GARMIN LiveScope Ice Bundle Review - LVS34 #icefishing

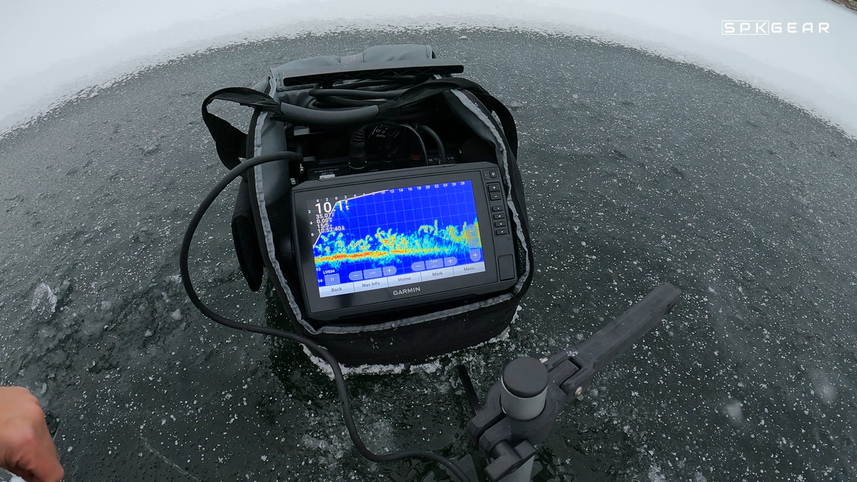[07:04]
Three cone angles going on. There he is. Two of them. Fighting over it. There goes it. Oh, I missed it. Oh, he's on it.
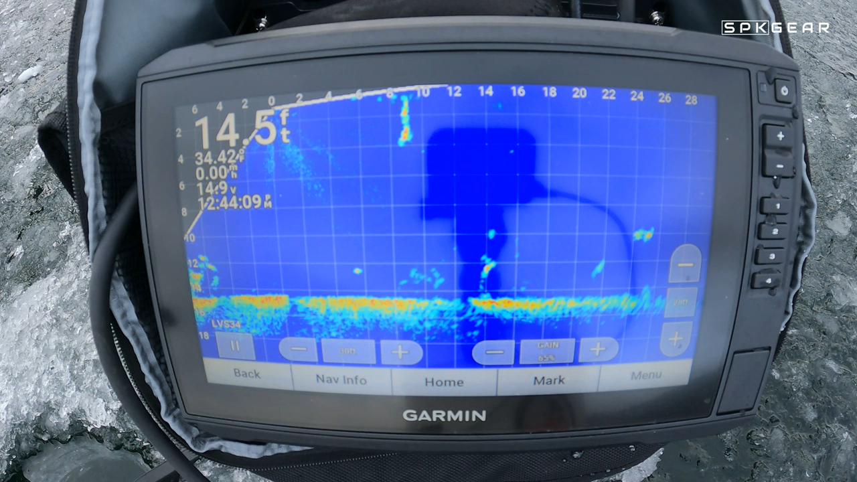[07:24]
On screen: depth 14.5 ft
There he goes. That's a look at the LiveScope bundle from Garmin.